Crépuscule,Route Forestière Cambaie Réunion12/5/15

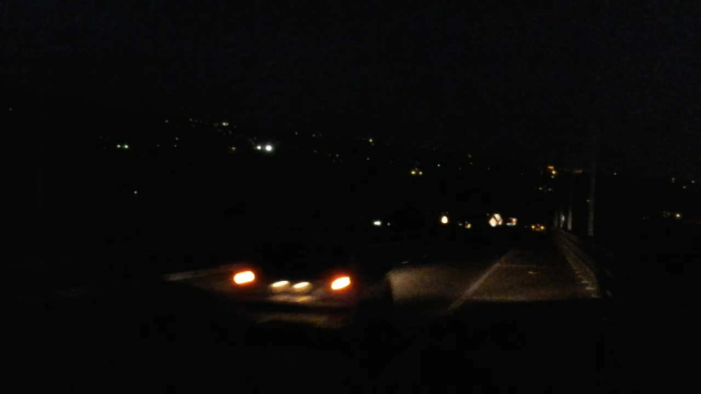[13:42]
M'y voici sur le pont de Saint-Paul. Et je vais regarder vers le couchant au-dessus de la rivière des Galets.